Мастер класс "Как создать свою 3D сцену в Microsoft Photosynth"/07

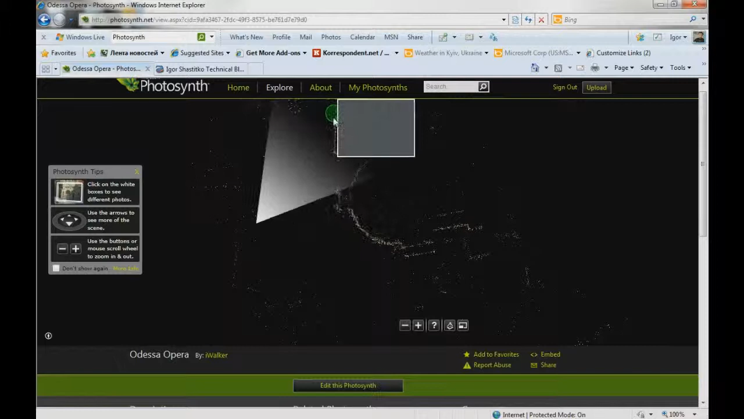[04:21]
Обратите внимание, вот в данном случае вот этот вот набор пикселей, вокруг которого есть же мышка. Это не что иное, как некий дом, вот стоящий на углу. Вот вы его вдалеке сейчас видите.
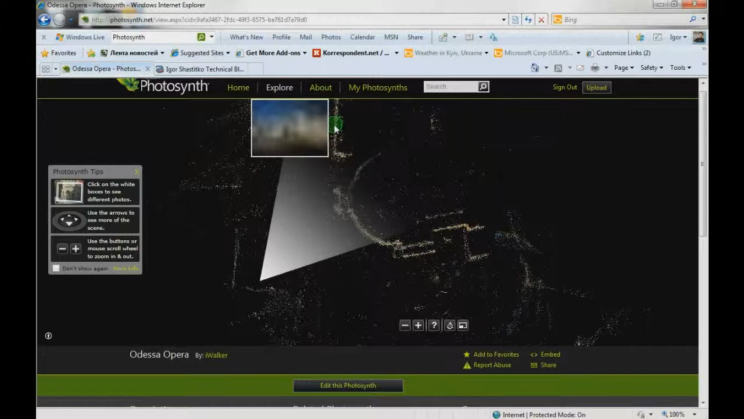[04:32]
На маленьком. Вон он. Второй возле окна. А вот, собственно, обратите внимание и вход.
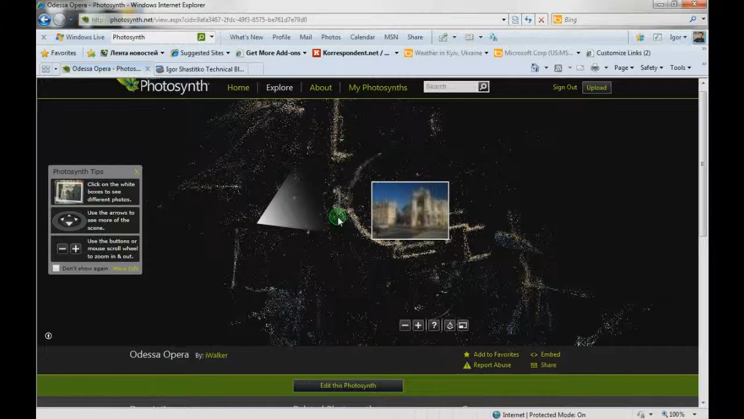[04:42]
То есть, в оперный театр. И масса подробностей. Вот она подгружает, подгружает, подгружает. Если оставить его надолго, вы сможете рассматривать все в подробности.
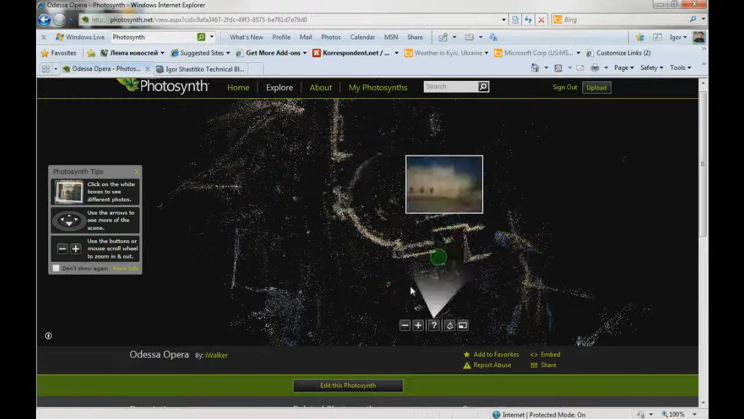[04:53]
Посмотрите, сколько подробностей подгрузировано.
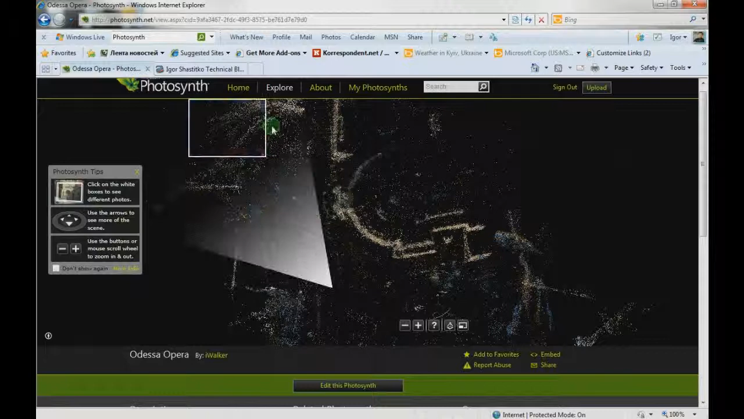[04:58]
Благодаря как раз тому, что много сделано фотографий.
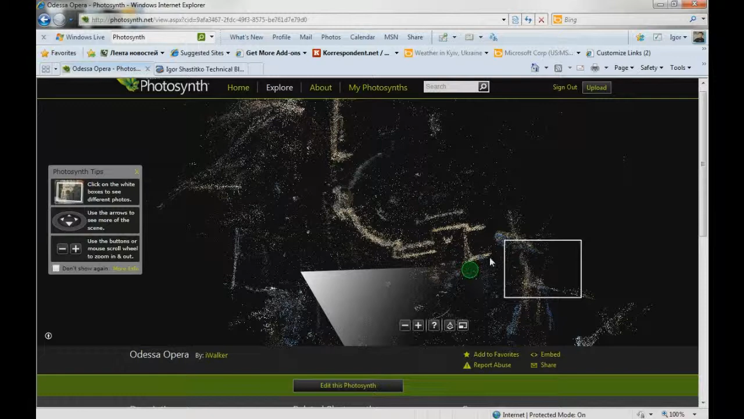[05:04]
В том или ином ракурсе, соответственно, деталей хватает для такой сцены. И эта сцена полностью практически реконструируется.
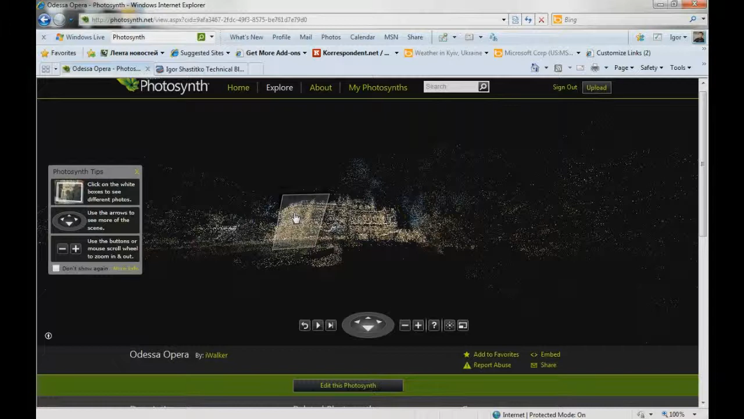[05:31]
Вот, обратите внимание, таким вот образом. А если таким вот образом?
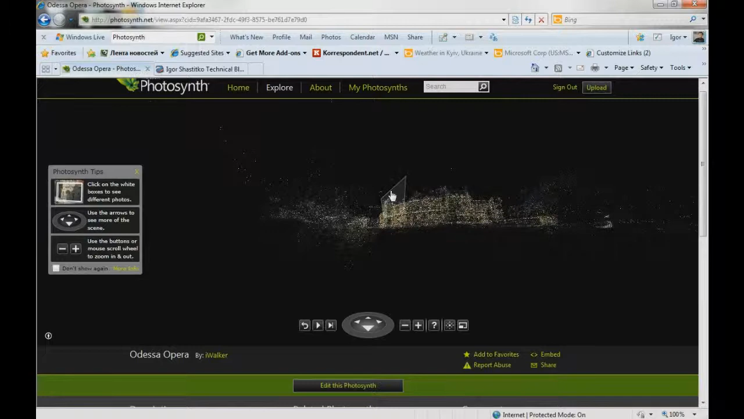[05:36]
А покажи нам вот такое облако.
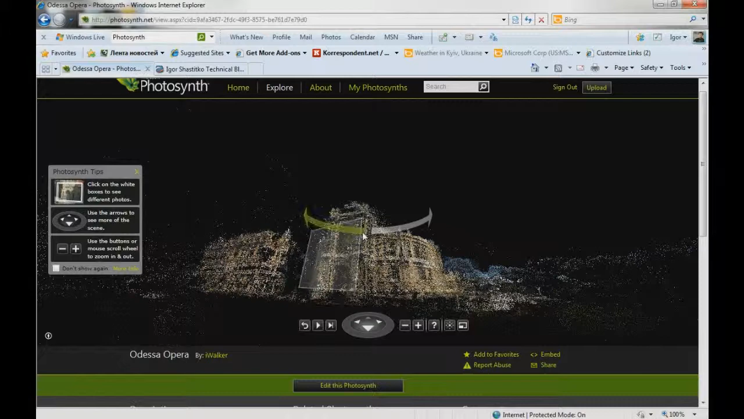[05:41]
Настолько вот качественно проработалась, профотографировалась модель,
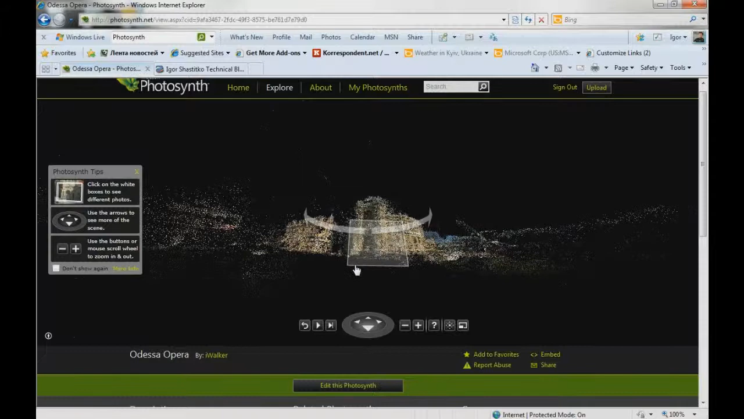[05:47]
что мы можем практически целиком рассматривать до детального воплощения.
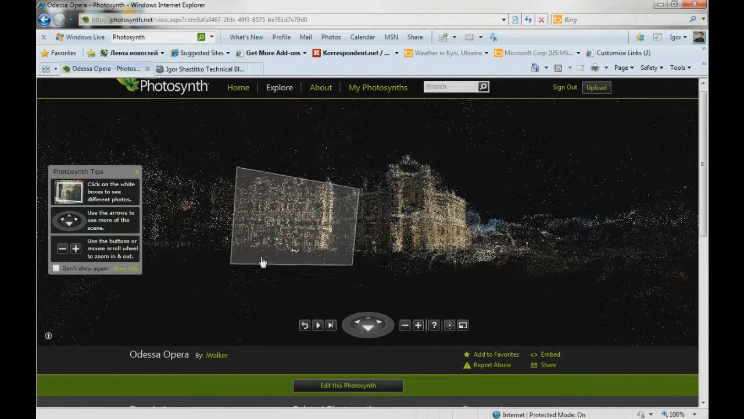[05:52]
Что вот так вот, если... До детального воплощения, что же здесь у нас присутствует.
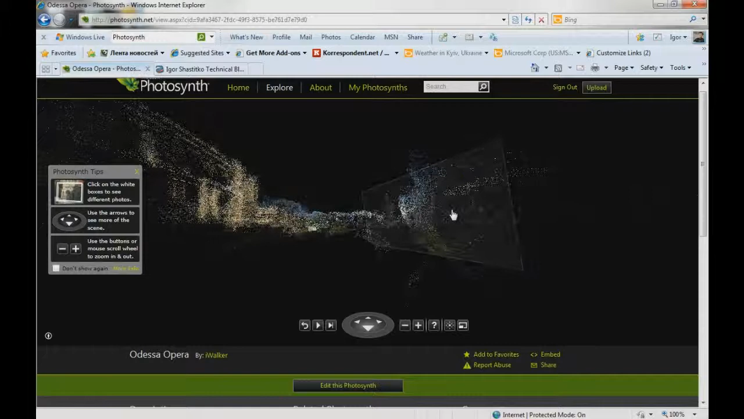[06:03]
Это, кстати, деревья, если я не ошибаюсь, которые предстоят там, возле оперного театра в Одессе. И, соответственно, кроме всего прочего, мы можем это все дело отредактировать.